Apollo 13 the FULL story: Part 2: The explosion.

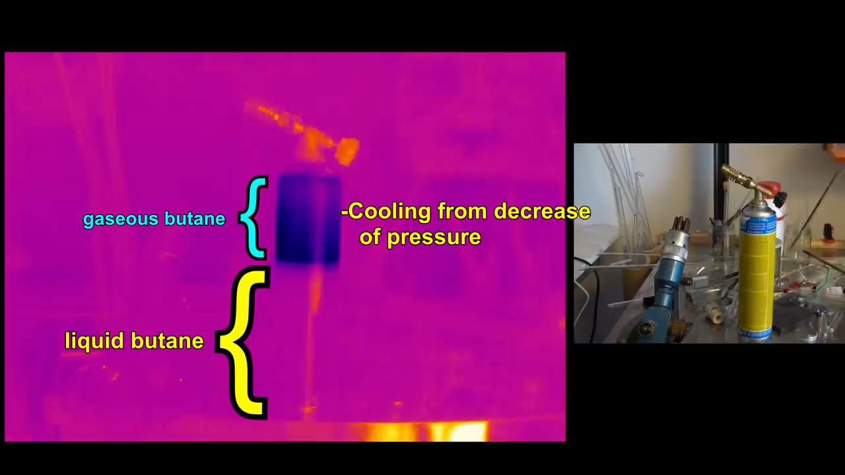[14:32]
But, the gas doesn't really burn very well, because there's not an ignition source. However, if there is an ignition source, all of a sudden, it puts out quite a lot of energy.
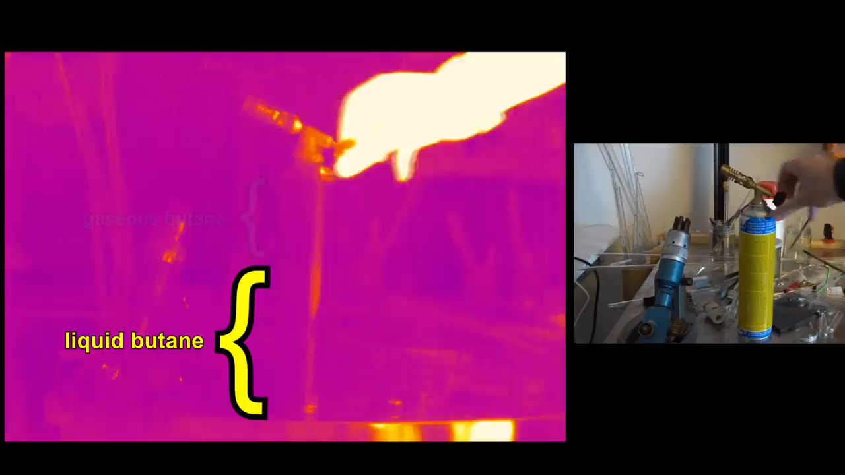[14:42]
And, the reason this is cool, as an example, is initially, when I vent the cylinder, you can see that the temperature of the cylinder goes down. However, later on, once I've vented most of that gas, and the pressure has decreased, now the liquid in the bottom is boiling. And, as it's boiling, you're getting the evaporative cooling off the surface of the liquid, which is why you get that dark band where the top of the liquid is.
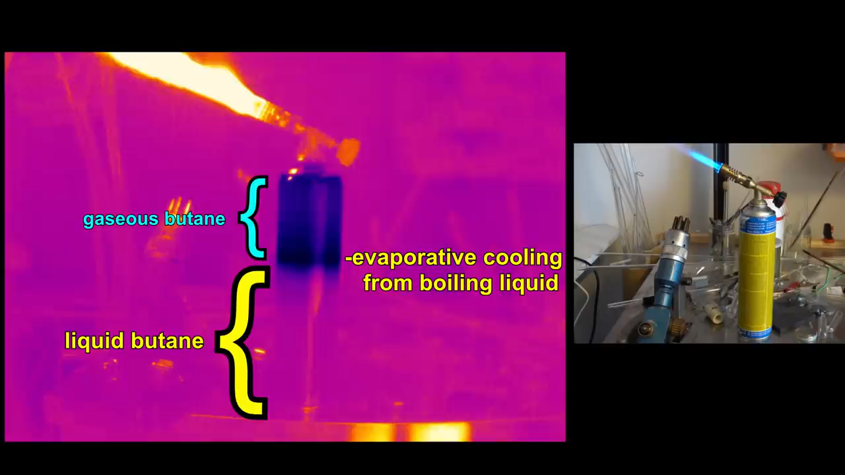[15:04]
So, with our oxygen tank on Apollo, initially, we start off with supercritical oxygen.
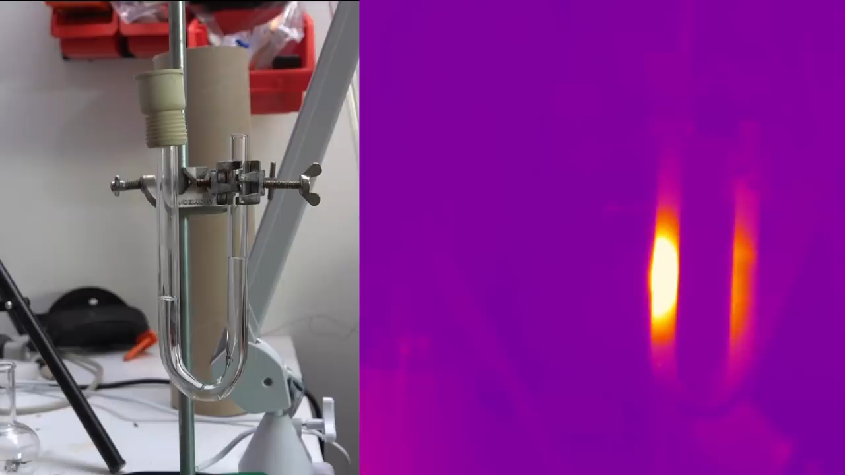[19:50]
So, you'll see that the temperature really isn't, you know, if I, even if I move it down here, the temperature will take a long time to move around these systems.
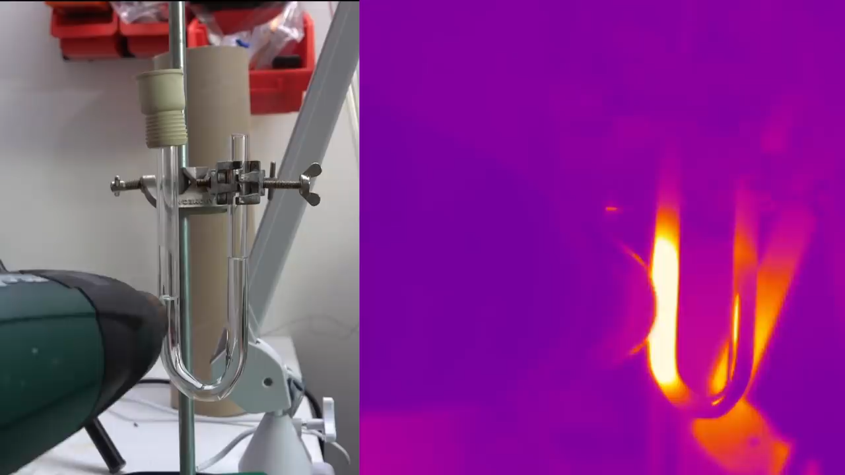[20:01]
Whereas, the pressure equalizes almost immediately.